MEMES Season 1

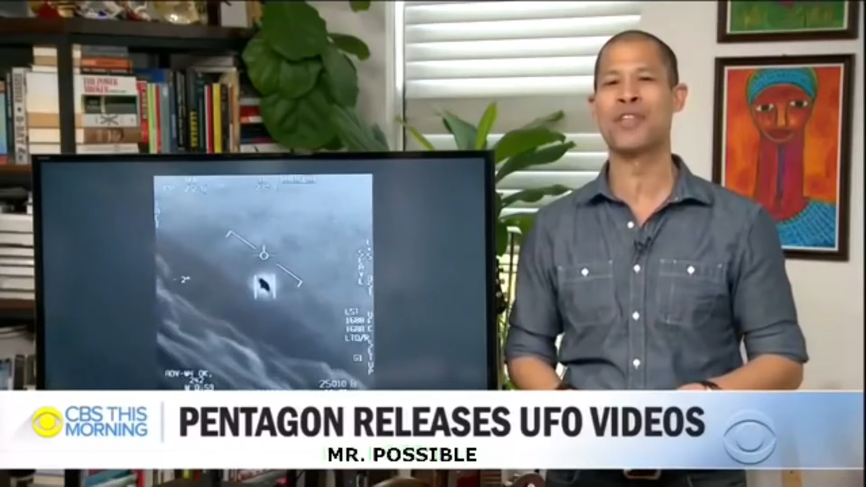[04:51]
Unidentified aerial phenomena. Take a look. There's a whole fleet of them.
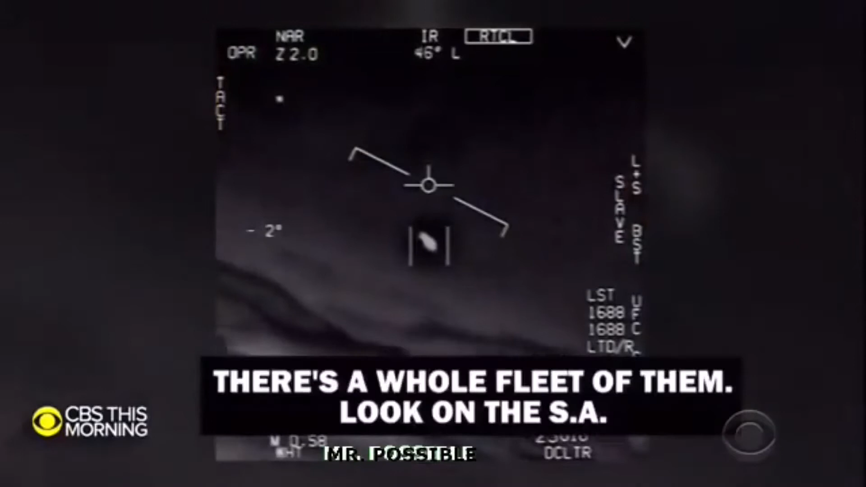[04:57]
Look on the SA. My gosh.